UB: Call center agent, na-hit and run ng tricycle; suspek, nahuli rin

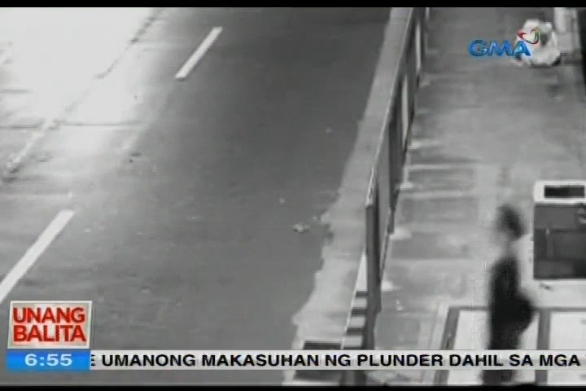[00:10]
Sa kuha po ng CCTV, makikitang tumilapon at gumulong ang biktima. Kasabay naman ito ang biglang pagharulot ng tatlong tricycle. Agad namang nalapata ng first aid ang biktima at binala sa ospital ng mga saksi.
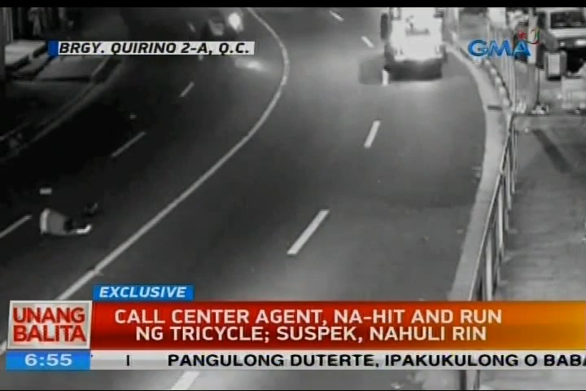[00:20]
Nagtamupo ng blood clot at bali sa collarbone ang biktima.